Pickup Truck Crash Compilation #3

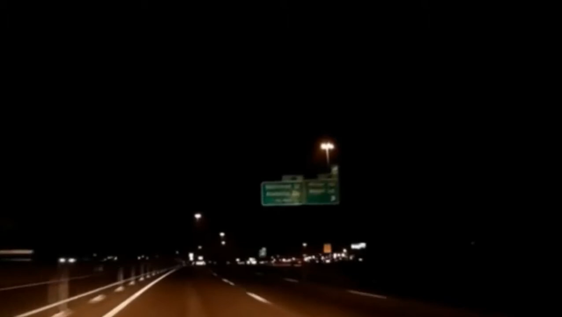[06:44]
And then ran off. Yeah. He was in the second lane and there was another in that lane and he just ran right off the road and then swerved all the way over to this lane. Now he's running away.